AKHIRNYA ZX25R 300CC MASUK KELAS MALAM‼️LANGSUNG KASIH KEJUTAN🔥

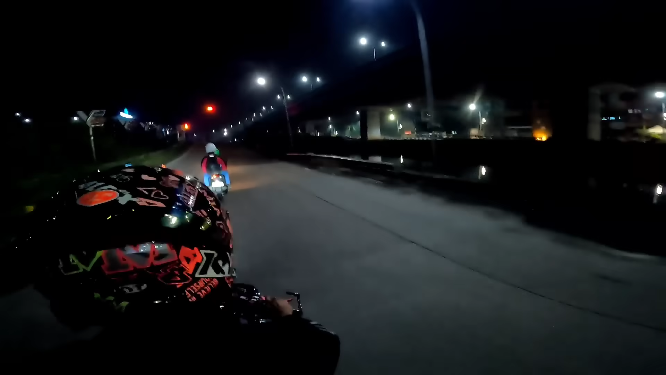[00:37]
Nah ini sekarang tuh subuh, kita berangkat dari Karawang tuh tadi jam 3, sekarang masih jam 4 kurang,
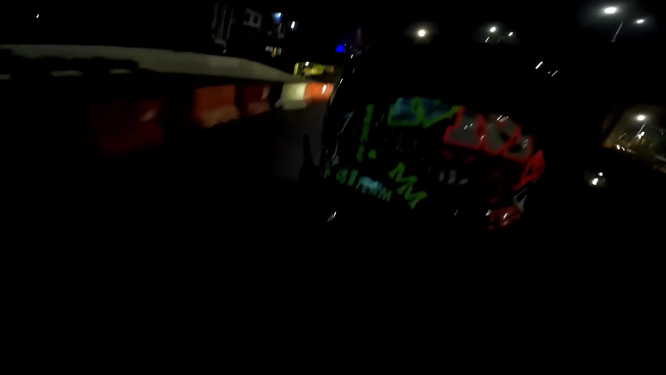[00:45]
kita udah berada di Kalimalang nih, perbatasan antara Bekasi dan Jakarta Timur ya.
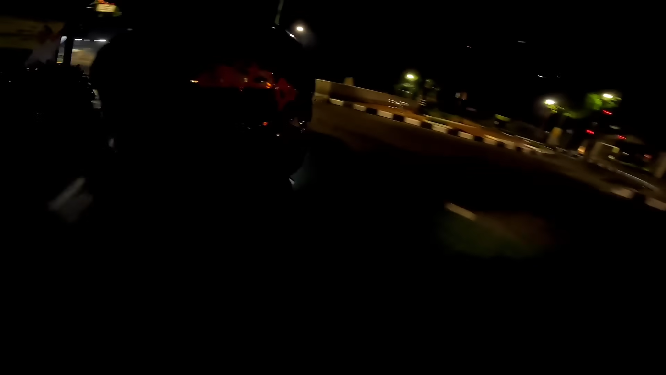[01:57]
Oke cuy, akhirnya kita sampai di kota Jakarta nih guys ya. Ini masih daerah Blok M lah ya,
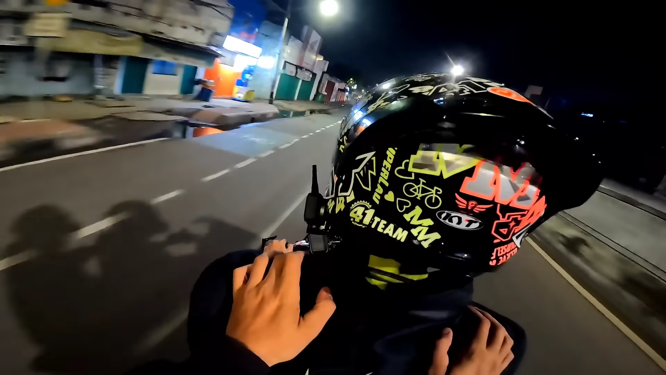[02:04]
belum Blok M sih, cuma ya daerah Pancoran lah ini.
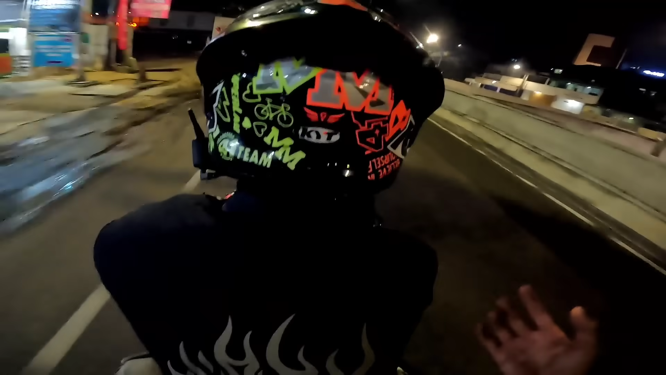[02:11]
Jadi kita dibonceng Kak Acan, sekarang dia udah santai karena memang udah banyak mobil. Dari tadi dia kanan nih.
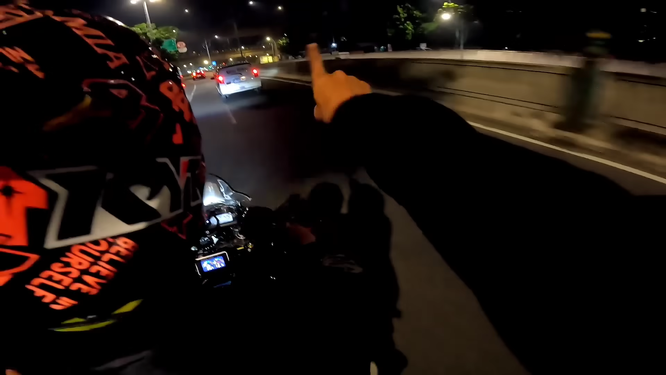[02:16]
Nah ini kita ke kanan, kita mau ngambil si Panah dulu karena memang radiatornya bocor cuy kemarin.
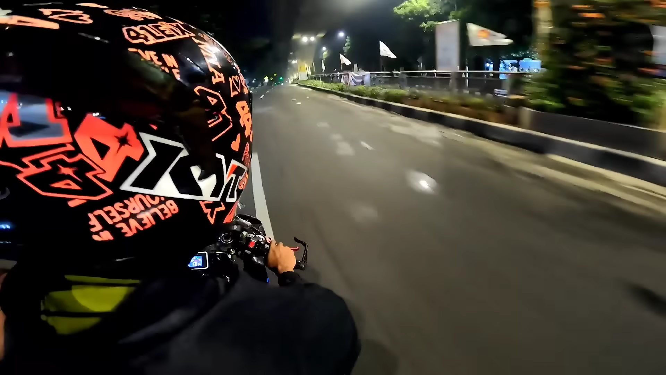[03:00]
Nah kita ini tinggal lurus terus cuy ke daerah Blok M, terus ke arah Ciledug. Kan kita bengkelnya di Ciledug cuy. Jadi nanti kita tinggal ngecek dulu si Panah, terus habis ini kita coba ke Antasari ya, kalau aman ya. Kalau nggak aman ya paling kita coba di jalan biasa aja, terus langsung balik ke Kerawang gitu cuy.
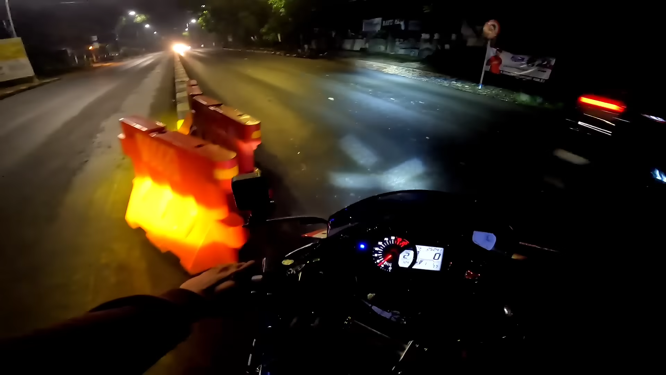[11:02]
Kelas kalian balik ya. Ini gara-gara holding HP nih jadinya kayak gitu cuy. Stangnya goyang. Dia kan disatuin sama si stabilizer nih.
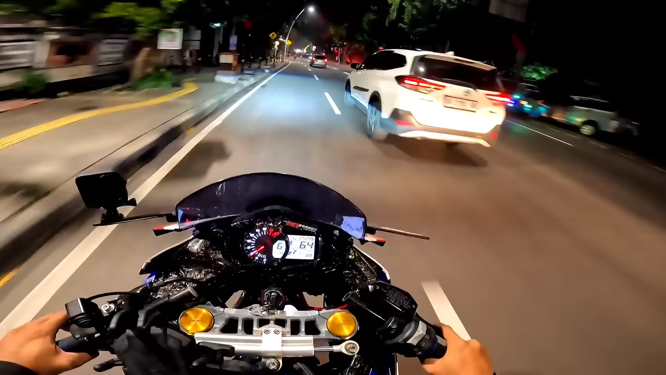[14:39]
Nyampe-nyampe Kerawang kita paling 5:30 kayaknya. 5:30, soalnya 1,5 jam. Udah terang nih kalau kita nyampe di Kerawang. Ini aja udah rame nih jalanan. Kita langsung balik anjir. Pokoknya kita the best lah. Demi menghibur kalian ya kan. Kita rela-rela anjir.
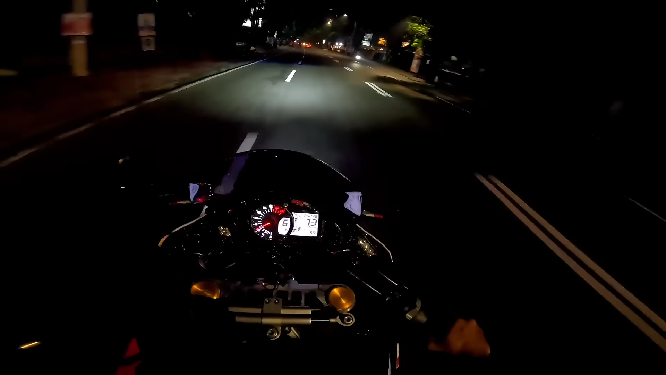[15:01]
Sampai muncrat-muncrat air radiatornya ke kacan. Sampai tank slap gini anjir. Ngeri. Nah guys, jadi kita sekarang sudah sampai di Bekasi Delta ya.
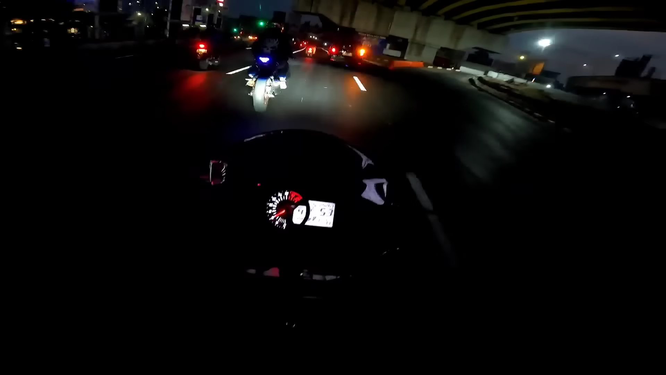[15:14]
Kita masih lumayan lagi perjalanannya nih. Ini masih di kota Bekasi ya.
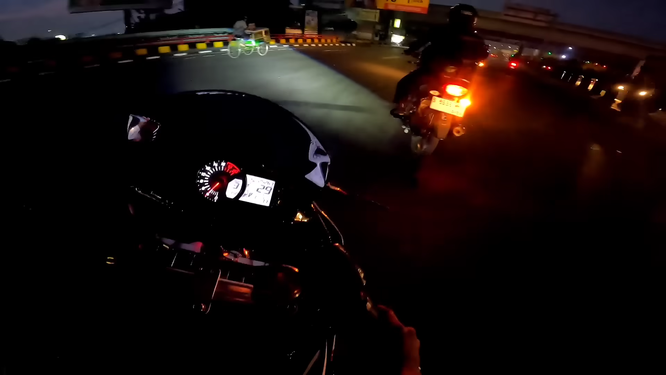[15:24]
Kita masih perjalanan 1 jam atau 40 menit lagi nih. Kalau nggak macet ya sekitaran 40 menit lah udah sampai. Tapi kalau macet bisa-bisa sejam cuy, kalau udah pagi gini. Soalnya kita mau detail ini lagi cuy besok cuy. Soh, ini ada varian yang lagi balapan cuy.